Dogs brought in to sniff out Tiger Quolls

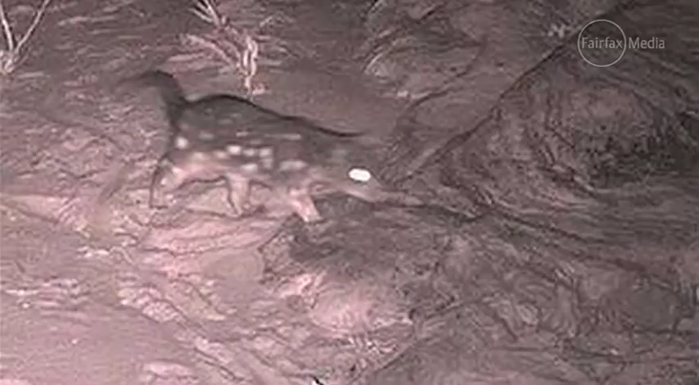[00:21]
and we sought some expert advice and it ended up being that it was a spotted tail quoll, an animal that's a live one's never been found within the grampian so that was really exciting